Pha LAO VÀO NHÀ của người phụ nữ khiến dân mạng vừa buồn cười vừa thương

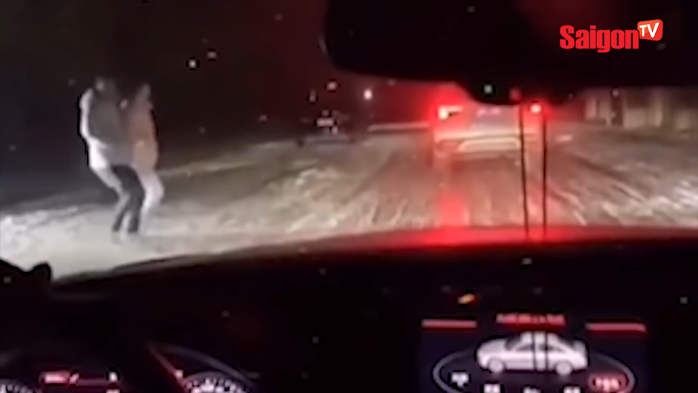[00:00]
Chàng trai chưa kịp cảm ơn tài xế nhường đường đã bị bạn gái kéo đi
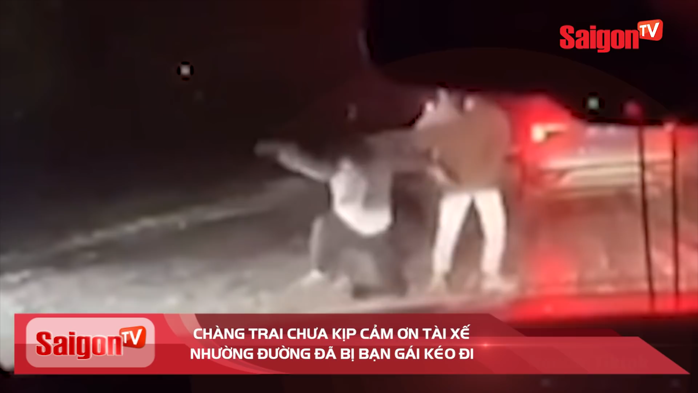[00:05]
Ngược phụ nữ ngồi sập xuống đất sofa lao vào tiệm làm tóc
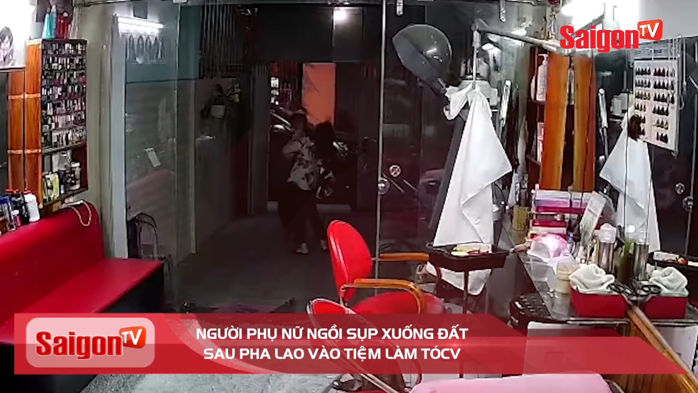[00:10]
Chàng trai nén đầu khước từ sự giúp đỡ của cô gái sau ba chạm Trộm nóc mối hiểm ở bãi dưới xe tòa nhà Sau khi được xe ô tô dừng lại và nhường đường để mình và bạn gái sang đường Nam thanh niên đã cố níu
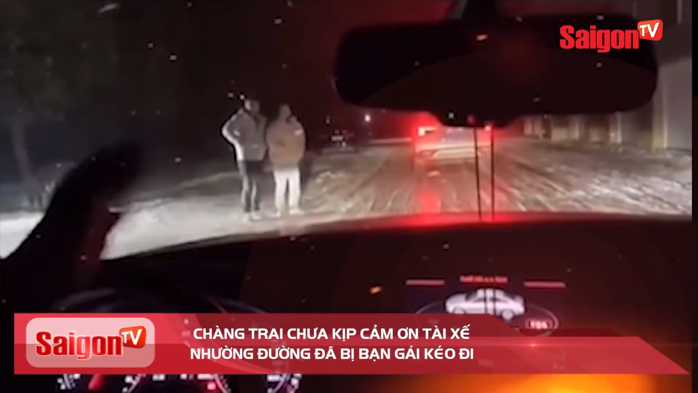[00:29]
lại và có động tác cảm ơn tài xế từ phía xa Tuy nhiên khi chưa kịp cảm ơn thì người bạn gái đi cùng đã nhanh chóng kéo nam